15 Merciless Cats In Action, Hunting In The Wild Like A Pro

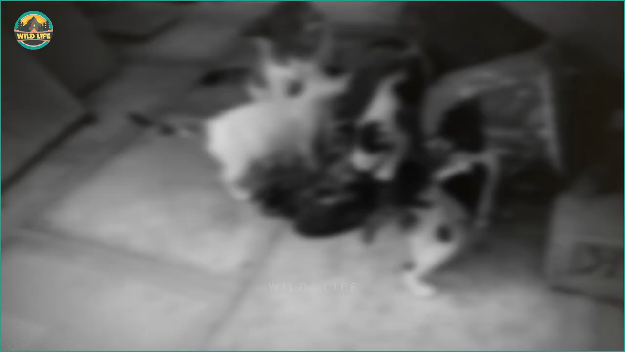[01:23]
The cat eventually kills the pigeon without a problem.
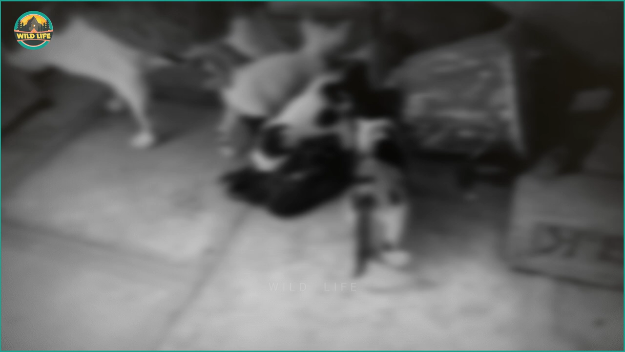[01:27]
A couple of small kittens come to investigate the corpse.
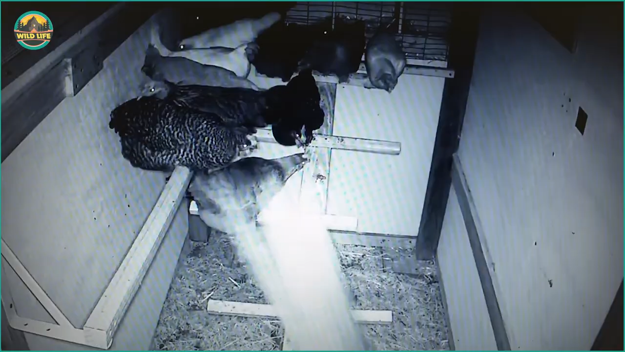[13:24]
When this bobcat enters a chicken coop, it causes havoc and kills some of the chickens. You can see the mess the bobcat causes when he jumps in there. The chickens must have been terrorized.
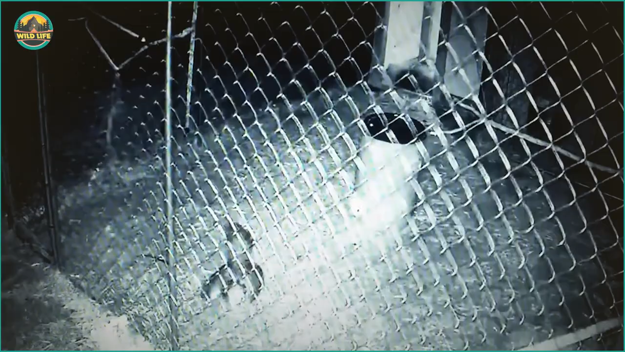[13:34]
After the incident, the owner reinforced the chicken coop, and it is now bobcat proof. A couple of years ago, these people had chickens mysteriously disappearing overnight, with no sign of forced entry.
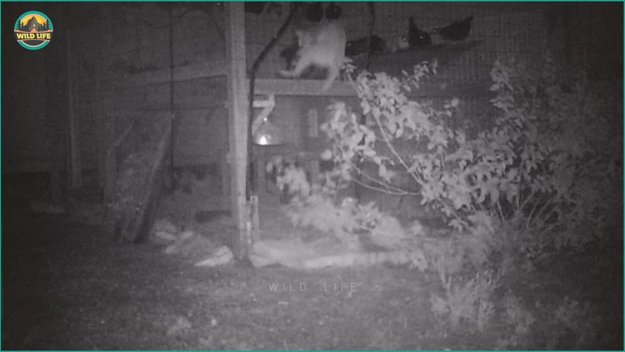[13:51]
and capture this bobcat, displaying incredible athleticism and wit. I'd say he earned his meal. Number 2. Lynx vs Coyote and Fox During this night footage, a lynx ambushes a coyote and attacks it.
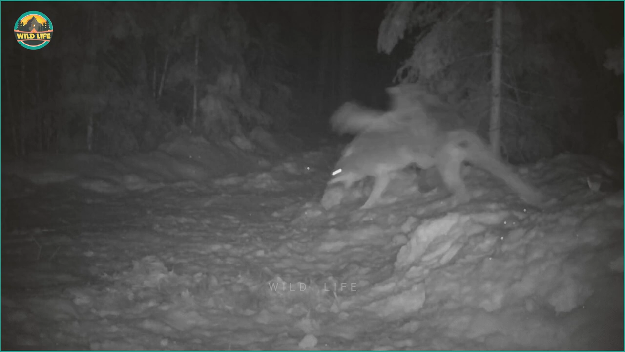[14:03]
But the coyote is able to fend off the attack, and escape quite quickly. I guess the cat is better at hunting deer. The lynx is not to be messed around with,